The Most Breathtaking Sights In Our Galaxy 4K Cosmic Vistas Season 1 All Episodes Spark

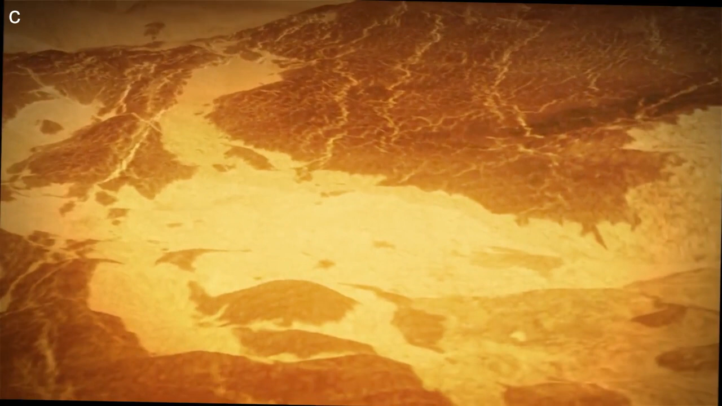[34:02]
The apparent lack of impact craters, so different from what we see on Mercury,
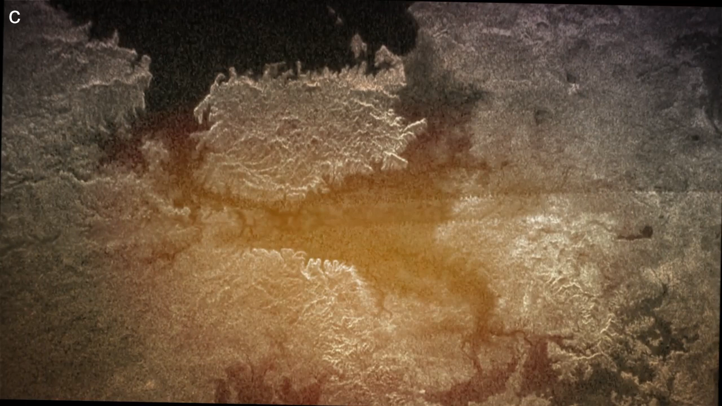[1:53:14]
Cassini also bounced radar signals off of Titan,